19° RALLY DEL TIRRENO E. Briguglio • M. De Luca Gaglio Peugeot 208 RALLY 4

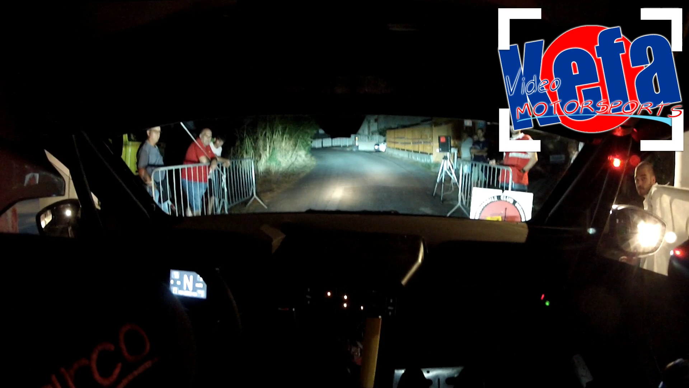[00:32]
semaforo 5 4 3 2 1 ok andiamo vai sinistra 5 40 addossati
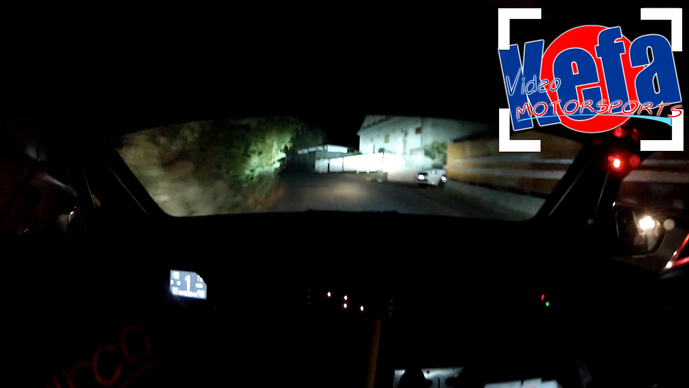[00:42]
e destra 4 in sinistra 3 meno e piega sinistra e al palo destra 3 meno meno gira 20 sinistra 3 meno meno apre stai dentro piega destra 20 piega destra 20 e vai destra 6 falla 100 addossati
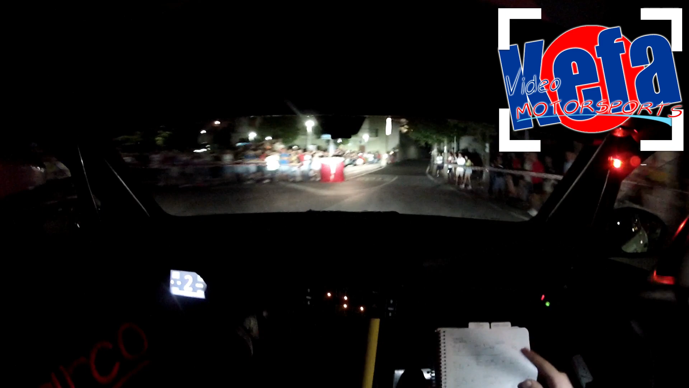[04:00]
ok dai 30 al muro alto destra 5 diventa 4 diventa 4 e poi 100 inizia la parte veloce giù giù dai all'albero sinistra 4 falla e piega sinistra 40 e al cancello sinistra 5 falla tieni corda 40 e all'albero sinistra 4 meno tieni corda per destra 4 meno 2 tempi e apre alla fine 30